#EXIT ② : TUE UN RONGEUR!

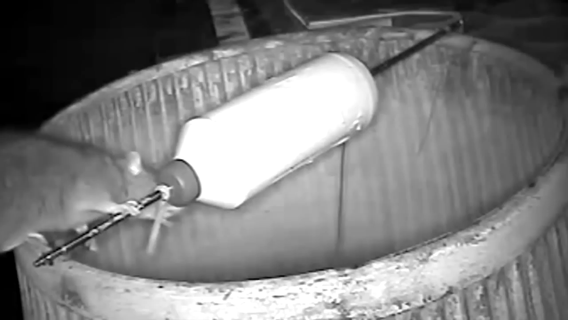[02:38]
Mais connaissiez-vous ce piège? La souris doit avancer doucement sur un cylindre en rotation sans tomber dans le seau. Ça vous rappelle rien? C'est ce piège qui a inspiré une épreuve de Fort Boyard qu'on connaît tous.